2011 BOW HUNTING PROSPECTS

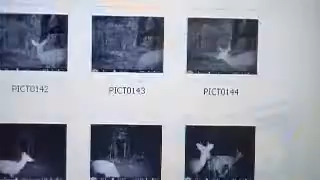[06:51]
See if we got any bone out there that time. All these nighttime deer.
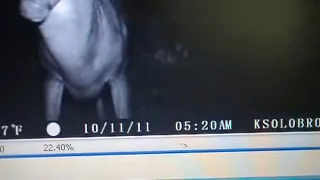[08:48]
Oh, that's early in the morning.
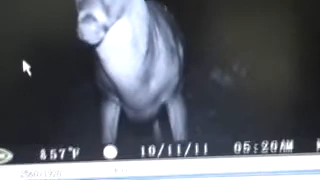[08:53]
5:20.
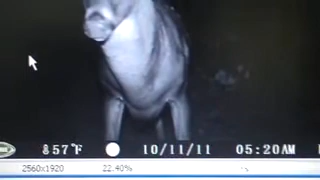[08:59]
Wow, but he getting out of here. Let me see.